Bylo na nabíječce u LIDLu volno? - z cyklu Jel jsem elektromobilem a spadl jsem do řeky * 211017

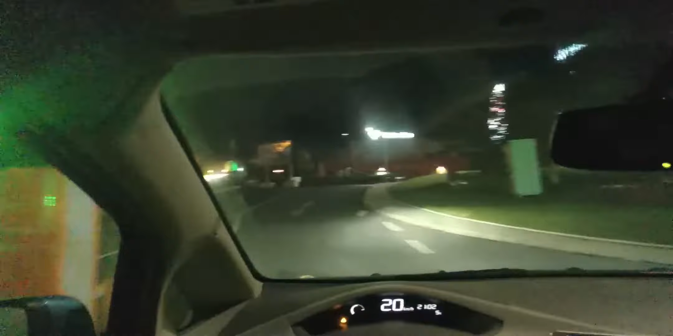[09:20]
Tak míříme někam ke Kauflandu, máme 8 kilometrů dojezdu, což je 23%
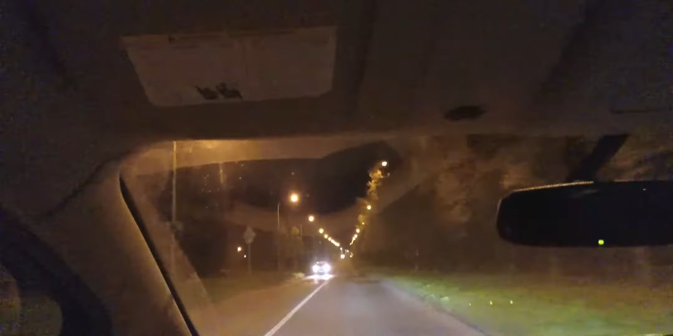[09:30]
state of charge, 23% baterie je pouhých 8 kilometrů na dojetí, a je to pouhý ani ne 3 kilowatt hodiny, a já už tam za chvíli budu, ještě kilometr, někde tady by mě bejt Kaufland, u něm je nabíjecí stanice Čezu, takže to tam zapíchneme, naplníme to nadoraz, já si tam zakempuju, mám teda hlad, nemám nic kpítí, nemám nic k jídlu, jsem mokrej, spad jsem po pás do vody, ale to se všecko dá přežít. Blbý je, že to auto možná bude smrdět.
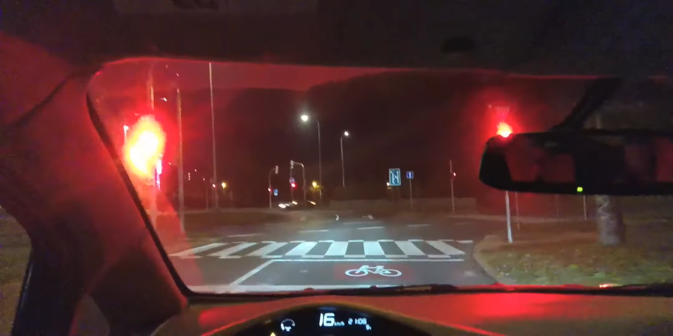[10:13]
tady je roundabout s semaforama, zvláštnost, neznám takový zajímavý super věci, ale asi jsem dlouho nebyl v Praze.
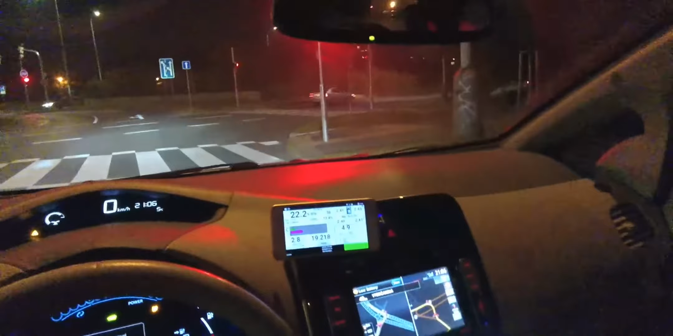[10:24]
Máme nabíjet na 79%, a my nabíjeme asi víc. A když jdu do Boleslavy, to není zas tak daleko, že odsaď?
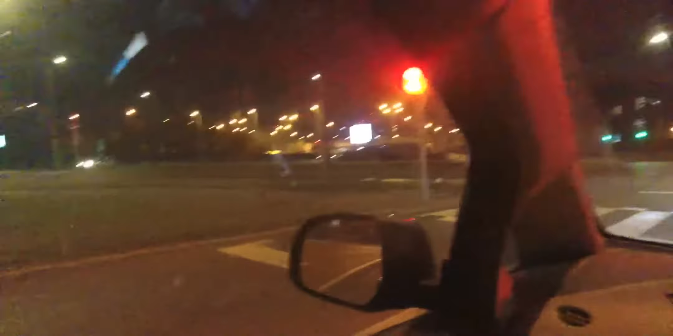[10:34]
To byl první výjezd, a my jedeme tady, tudy někam. Zkusme to. Tak, já si zapnu auto.
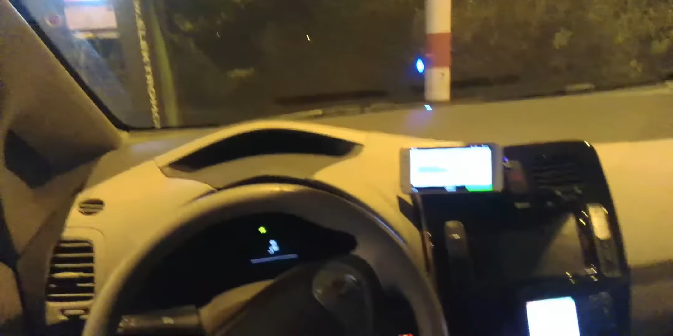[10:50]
Tyjo, nabíjeme 45%, kW, to jsem ještě neviděl. Měla teplota baterie 23 stupňů, tak to chápu potom. Už jim to brzo přijde. To přejde.
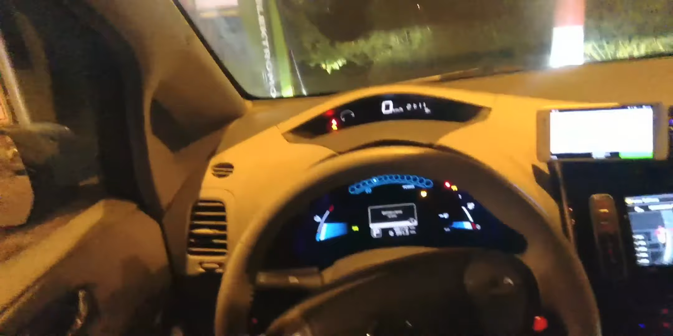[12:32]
Tady je to pro vás jako v nějakým Václaváku, no jo, teď jsme v Praze. Furt tady chodí lidi. Už máme 33. Stále, stále u Kauflandu, hmm, nevím kde to je vlastně. To je jedno. V Praze. Někde v Praze u Kauflandu. Nabytí 85 a 85,6 tady.
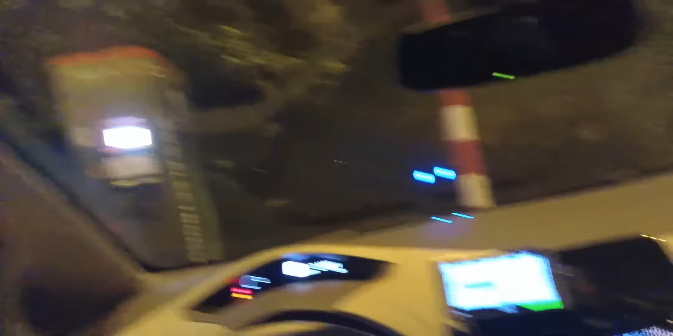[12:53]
Ono kolem 80% se ta hodnota, která je na displeji srovná s tou hodnotou, co je na stojanu. Nechápuji. Předtím to na stojanu ukazuje daleko víc, než tady na stojanu.
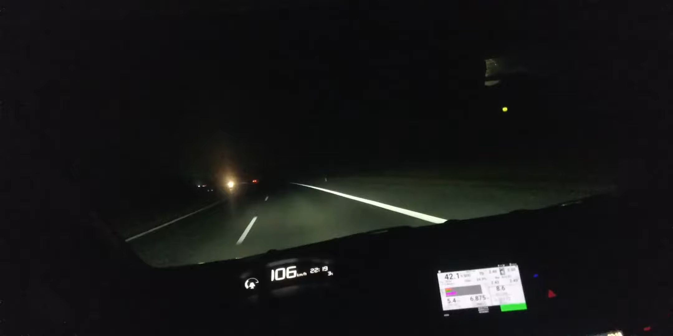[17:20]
Takže přijedeme do Mladé Boleslovy úplně akorát si myslím takovýma 20% Mladé Boleslovy úplně akorát. Mě to tady odhaduje 17 kilometrů. V nejhorším případě snížíme rychlost, protože já to tady svištím 106. Což znamená, že to má spotřebu kolem, teďka do kopce, 30 kW. Z kopce to má nulu většinou.
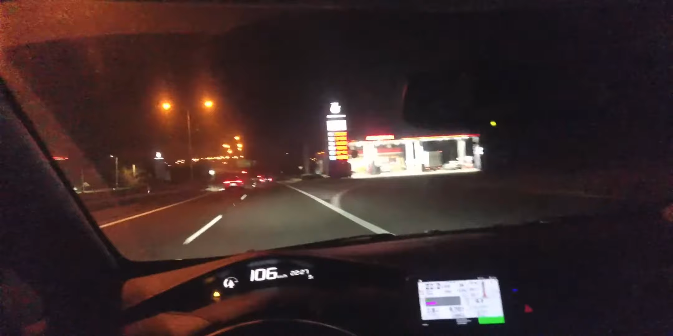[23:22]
Svítí nám tady všechny možné kontrolky. Spotřeba dojezd 7 km, baterie 22% Zvítí nám tady všechny možné kontrolky. Teďka si tady jako nabijeme. 22,2 km. Asi moc ne. 22,4 km. Ojojoj, nesmíme moc rekuperovat, protože jsme si to dobili dřív, než dojedeme do nabijící stranice. To ne, to ne. Tak tady je Mladá Boleslav.